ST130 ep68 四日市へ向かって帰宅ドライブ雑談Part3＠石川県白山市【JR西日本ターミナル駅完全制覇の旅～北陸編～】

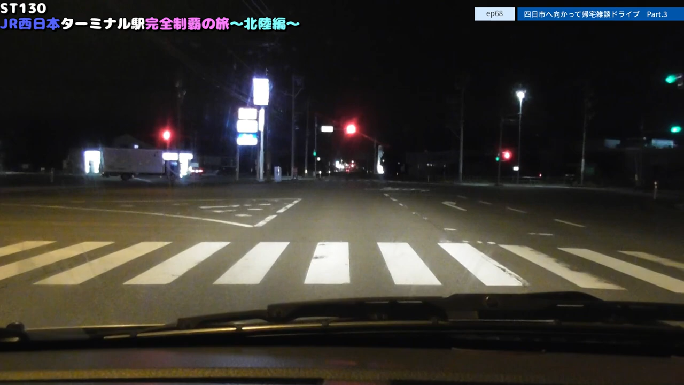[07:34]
長田かな?長田南ですね一応こっちからは中田で上の方にも行けるんですねバイパスみたいにストーンとは抜けれないですけど